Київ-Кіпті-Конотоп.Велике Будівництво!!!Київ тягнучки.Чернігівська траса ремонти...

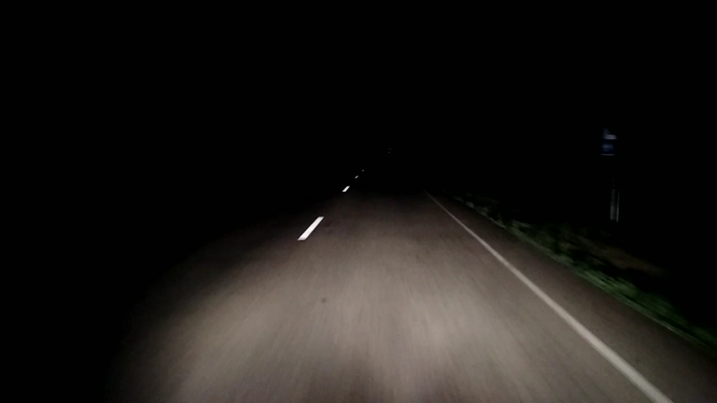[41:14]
Так, от ми вже з вами добралися до перехріосточка. Наліво на Батурин. А ми з вами будемо поворачувати направо на Конотоп. на часах у нас півдесятого. У нас якраз Батурин указатель. Видно, чи не є на відео. От. Так що, грубо говоря, там 10, почало 11. Будемо на місці. Тут, звісно, зараз прийдеться нам поплигати трошки.
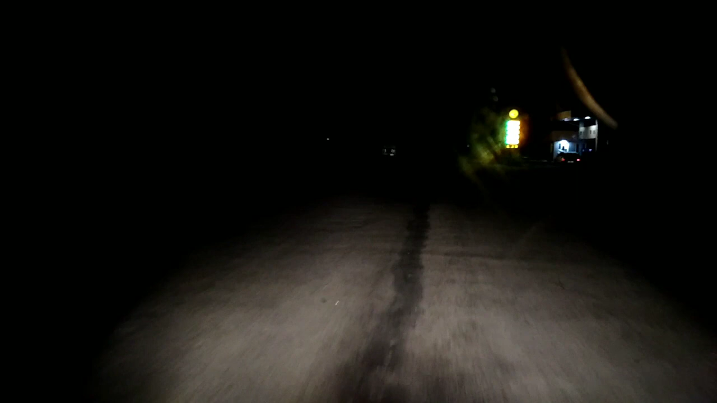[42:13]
За полчасика якось доскакаємо з вами. Заправочка. Голд. Нафта. Коли, з пам'ятаю, що тут бензином заправлявся. На неї був. Ще як же вулі була. Ось така дорога. Там далі є запек. Село називається. Трошки плитиці пороз'їжджалися. Там, звісно, буде лупи добре.
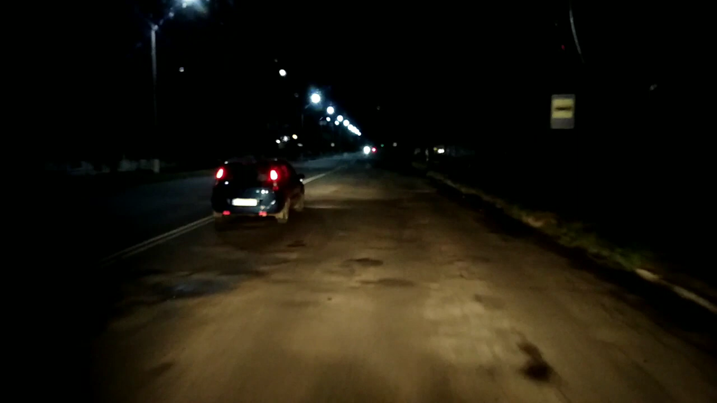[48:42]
От. Буду сюди вертатися. Опять же до цього перекрісточка, де. Пам'ятник трамваю. Наліво про ЖД вокзал. От. Потім просто на перекрісточку. Наліво піде дорожка. Як город. От. Поміра туди, в центр. А я направо сюди, на ромний. Так що, якщо що, можна буде встріцься. Ось у нас кольцо.